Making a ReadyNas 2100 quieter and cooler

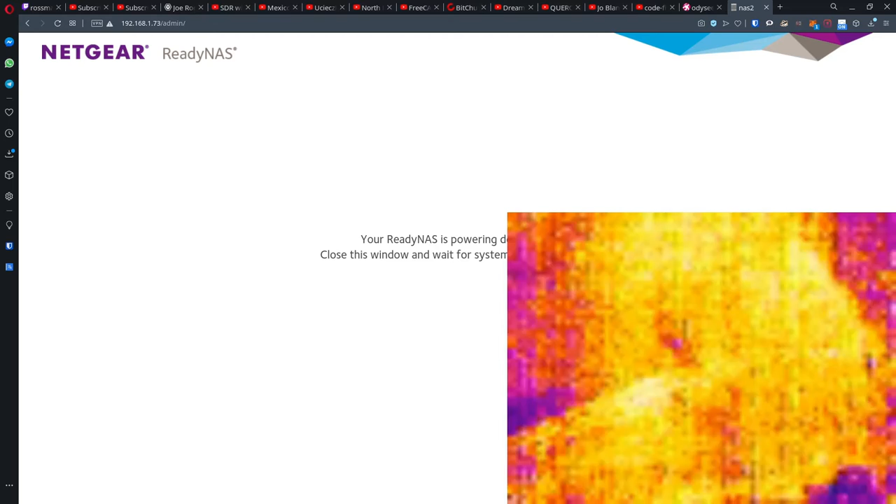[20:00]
And we'll see how it distributes the heat. Here's the main processor.
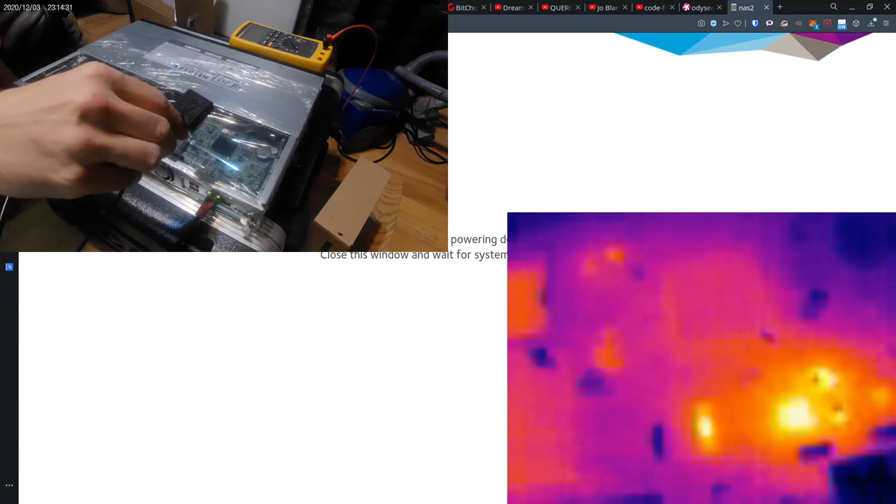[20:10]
Seems to be more heat than that little chip over there. Interesting. The RAM is warm. Oh, there we have the processor warming up. Interestingly, the power supply is fairly cool.
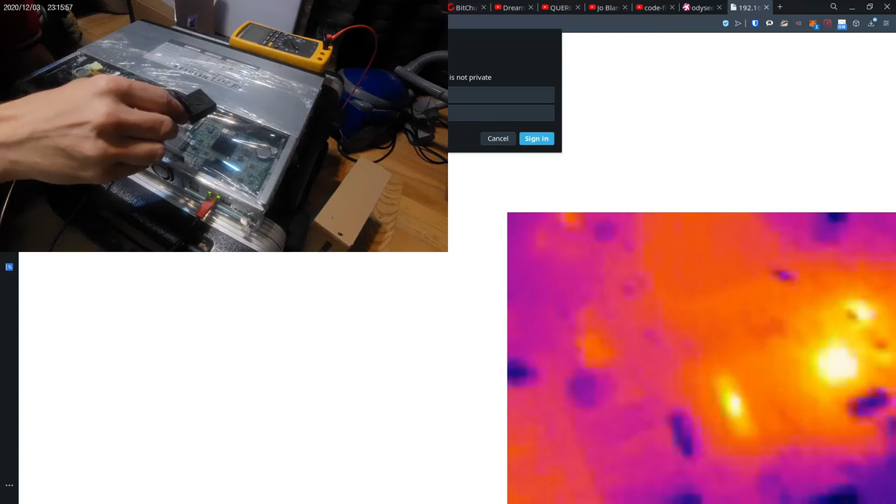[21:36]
One cable is plugged in, the other one isn't. And the left network chip is very, very, very busy. There's a cable over here that we can easily cut, which would turn off that fan.
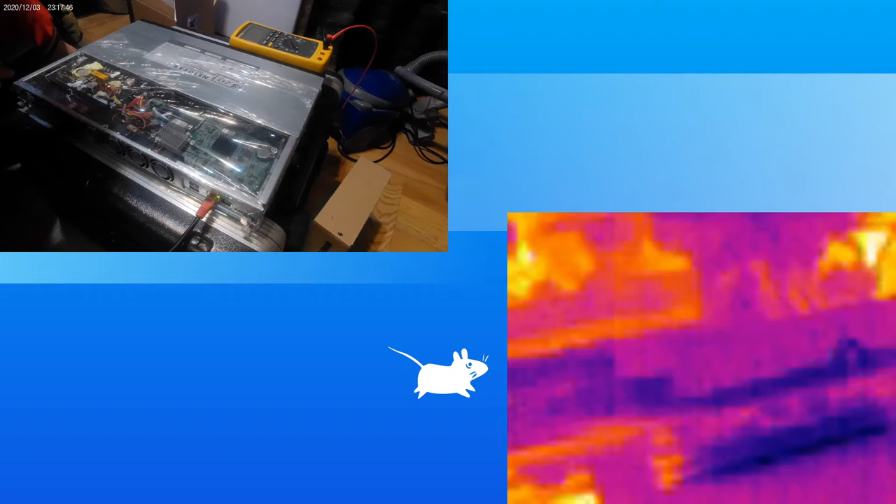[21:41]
I could also just take it out. It would then still run, but it wouldn't generate heat. I want to know where the sound comes from, really.
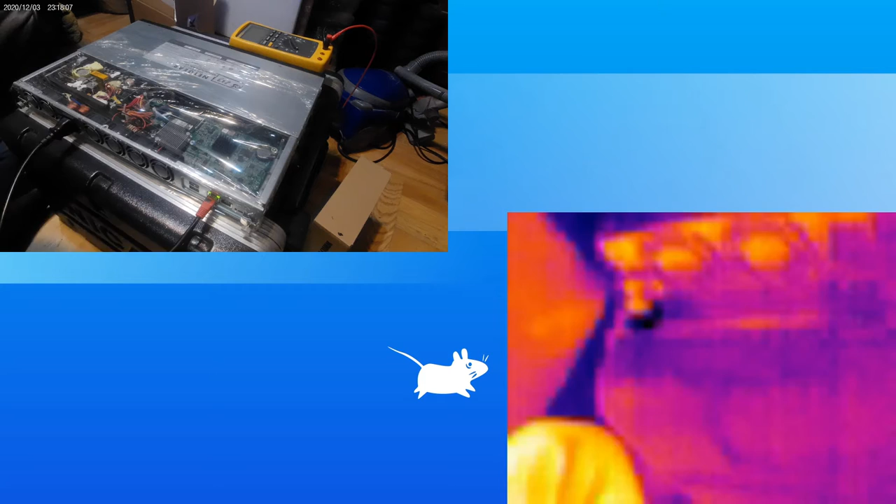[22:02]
Yep, it's the power supply fan.
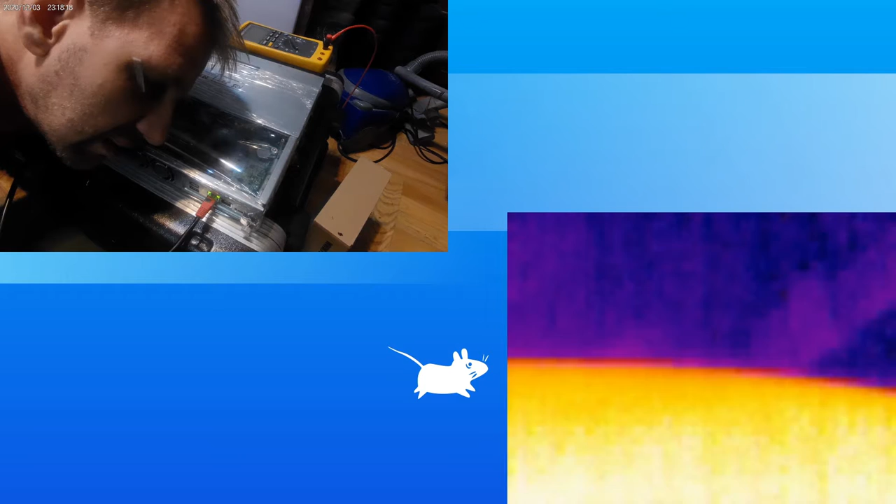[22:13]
It's making a hell of a racket.
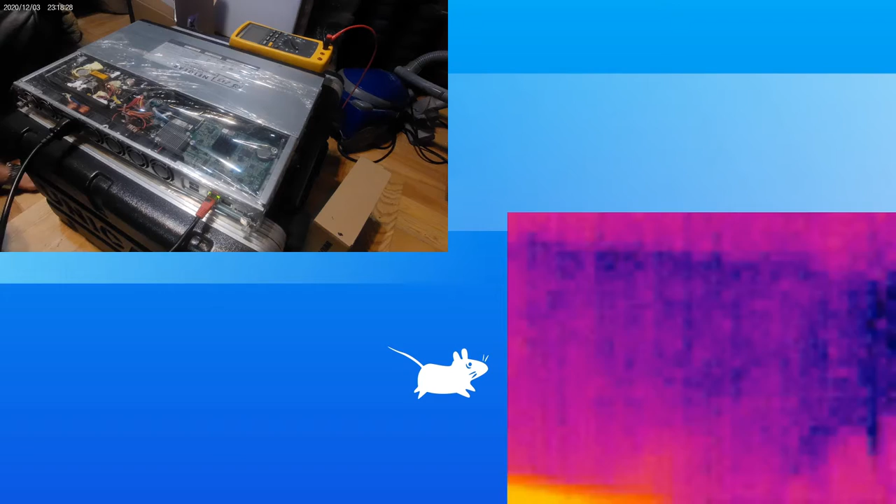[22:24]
These fans are quiet. The air coming out is warming up. I mean, the fan is obviously keeping its immediate area cool, but it's sucking in nothing. But maybe even lukewarm air, so.
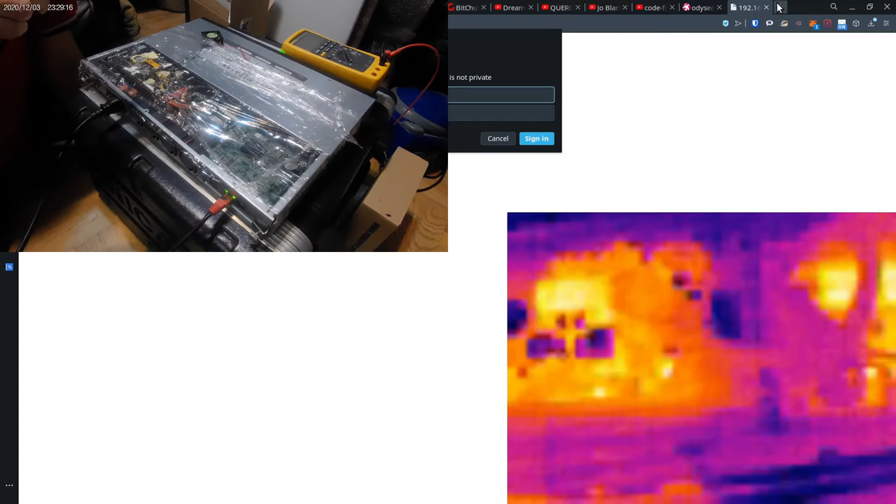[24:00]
Same as before. See, this area is still cold. Because there's nothing going on there. That fan was making a lot of noise to pump air around, essentially. This is still warm. I've seen videos of other power supplies on the internet where all the caps were popped. These seem to be okay.
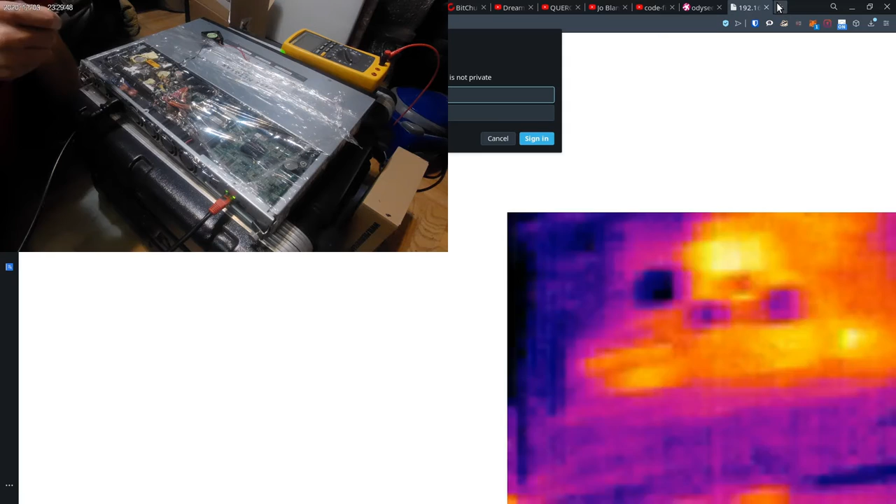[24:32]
But I only have two and a half inch drives in here, not four. 3.5 inch drives. I know nothing of the history of this power supply, maybe new. Fans are not working. No. Will it turn down the fans? Probably not.
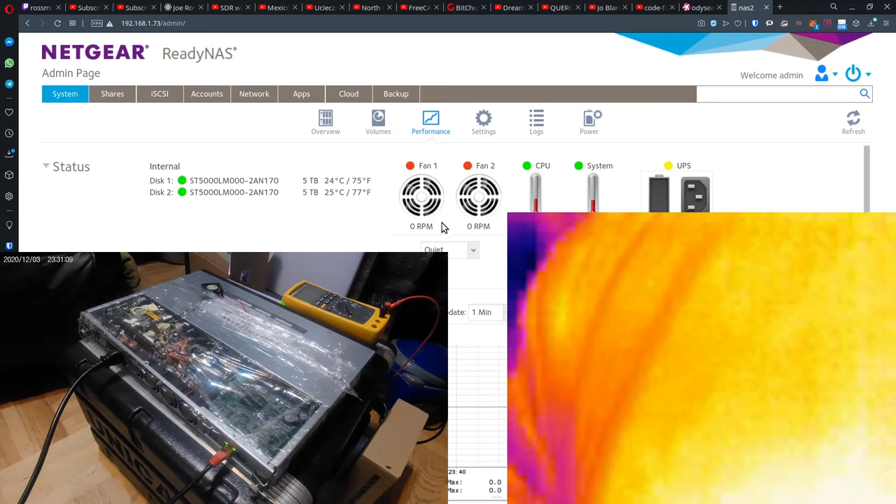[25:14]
temperatures in the system are pretty much the same as they used to be before. Move this over here.
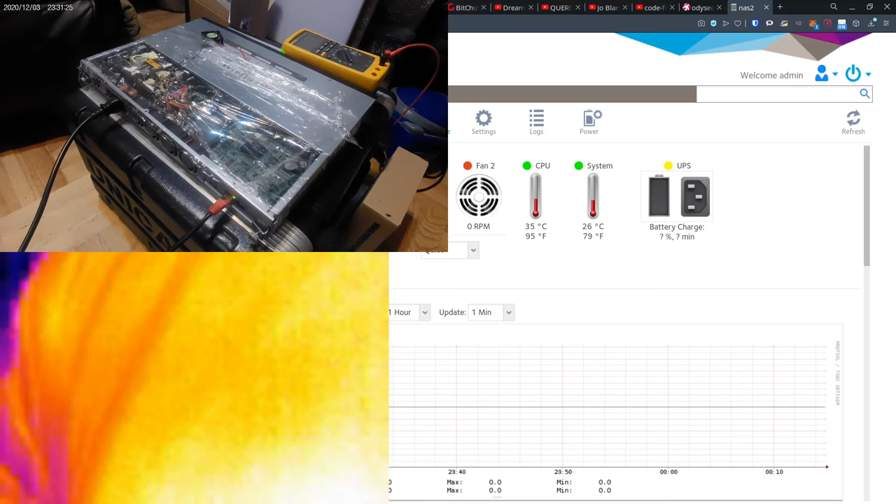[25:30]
CPU used to be around 50 degrees. Of course, it just started up. CPU is really cool. The fans are actually putting out quite a lot of air.
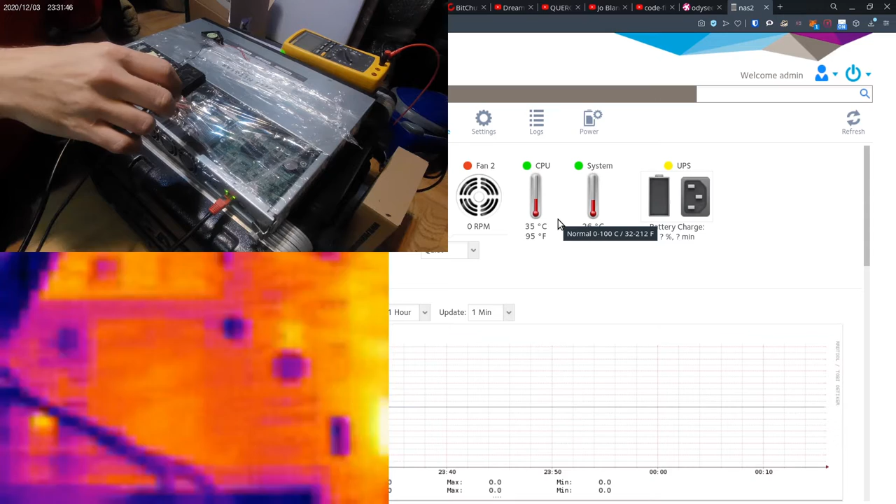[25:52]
I may have to repin them to 5 volts. Compared to that, the power supply is a lot warmer. CPU 30 degrees. Whatever that is, 33. That's the network chip. Network chip is warm.
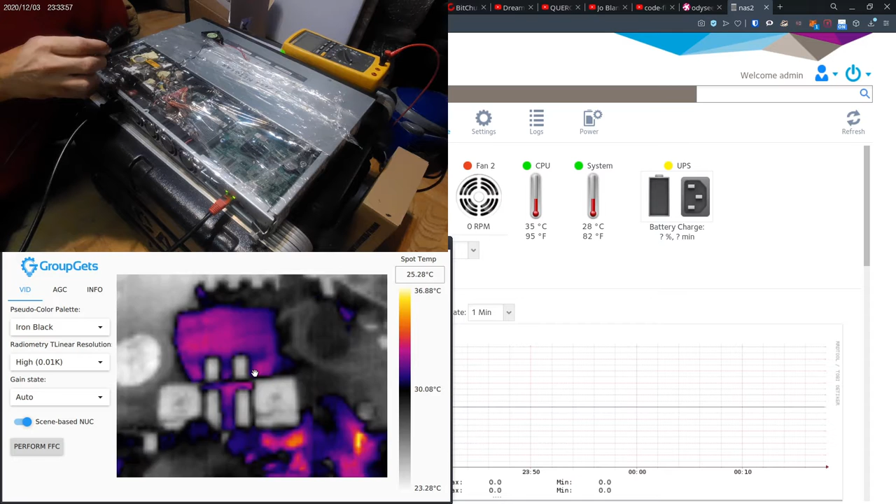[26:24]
On screen: spot 25.28°C, scale top 36.88°C, scale bottom 23.28°C
Power supply is 30 degrees. Not a problem.
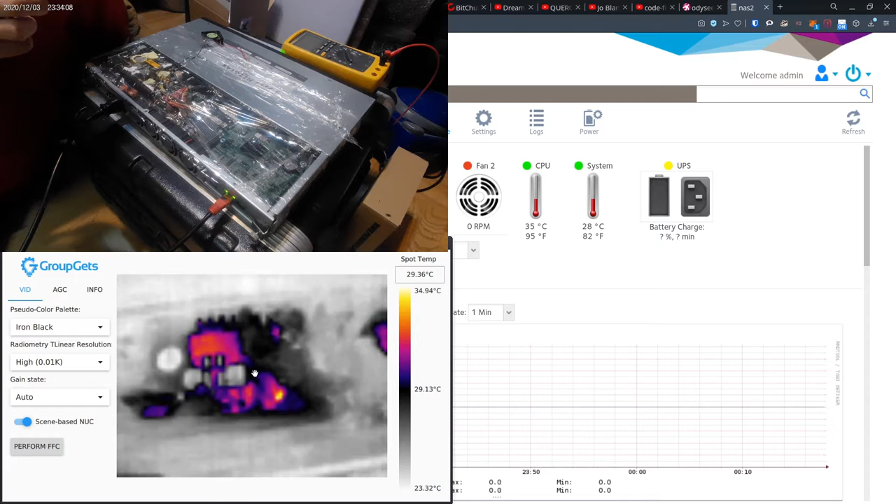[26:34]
On screen: spot 29.36°C, scale top 34.94°C, scale bottom 23.32°C
So really the only thing that's extremely hot in here is our network chip.
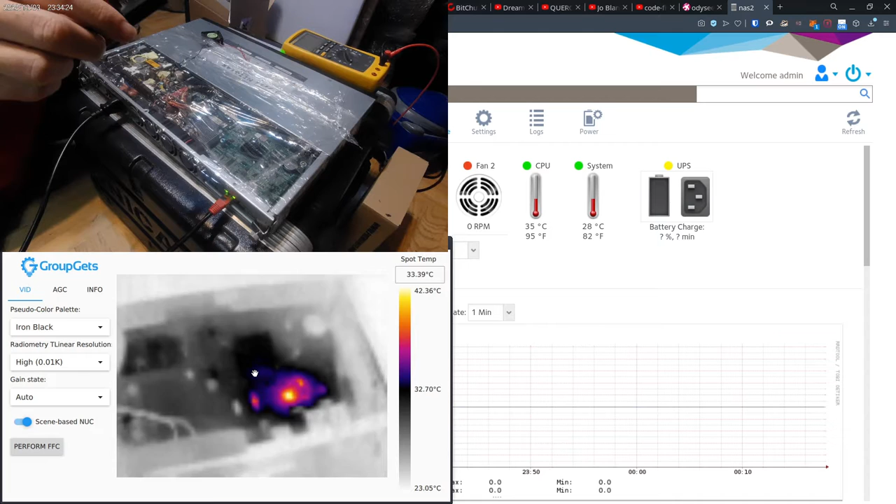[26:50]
On screen: spot 33.39°C, scale top 42.36°C, scale bottom 23.05°C
Who would have thought? So what I think we'll be doing is turning these fans down just a little bit.